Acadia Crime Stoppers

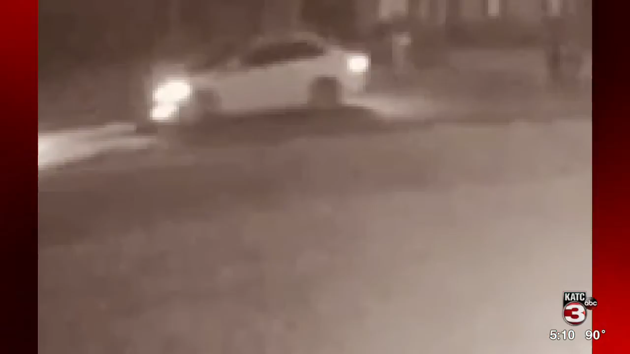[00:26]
The suspects fled the scene and were seen driving a white vehicle. If you have any information regarding this crime, you're urged to call the tips line at 789-TIPS or download our P3 app on your mobile device to report your tip anonymously.